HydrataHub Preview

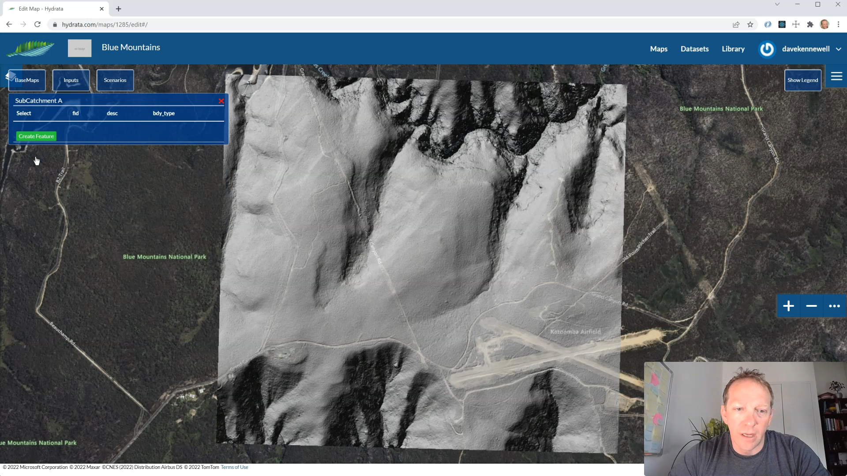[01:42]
In this case I'm just going to draw a boundary slightly outside the area of the particular watershed upstream of a swamp here in the Blue Mountains just outside of Sydney. I'm going to call this little model subcatchment A. Of course you can create lots more boundaries and more complicated geometries but for the sake of today's demo we're just going to keep things simple and create a single subcatchment. So here I've drawn that in into the web browser and I click save and this will then give us the basics of what we need for a hydrodynamic model.
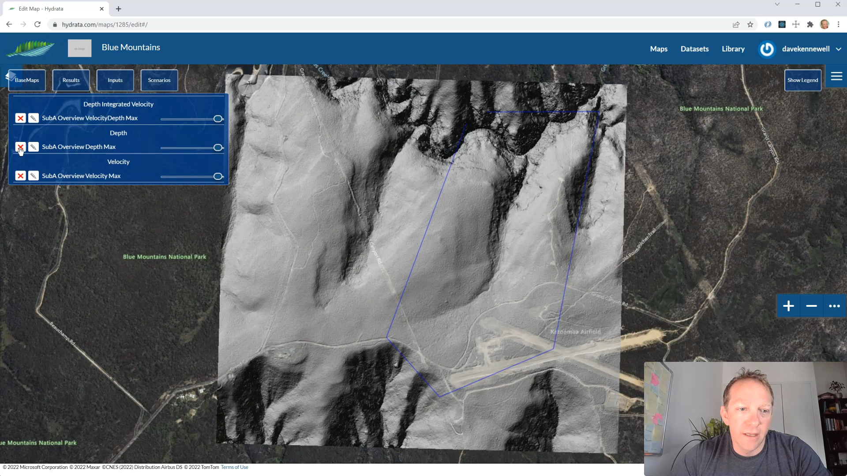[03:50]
So the results that we get here appear automatically we have the first one we'll look at is the depth. So as you can expect this is the depth of rainfall across the watershed from the simulation
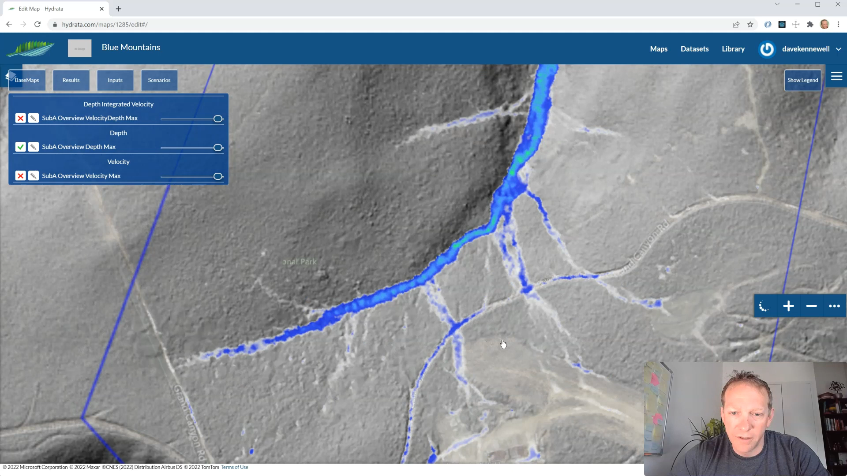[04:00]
and here it gives you a good indication of where ponding might occur, different significant flow paths that occur throughout the watershed.